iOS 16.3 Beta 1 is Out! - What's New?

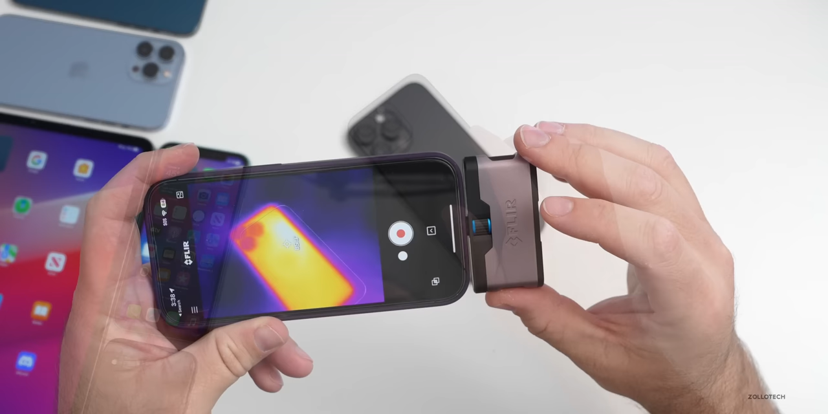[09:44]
i bring this over the hottest part of the phone i'm seeing about 86 to 87 degrees fahrenheit so that's not too bad overall it's pretty good let's switch to celsius and in the same area with celsius as i bring it over the hottest part of the phone we're at about 31 degrees celsius so 30.9 to 31 degrees celsius now the phone seems even cooler now that i've picked it up after showing you the overall heat signature from the flir camera and that leads me to should you install ios 16.3 beta 1.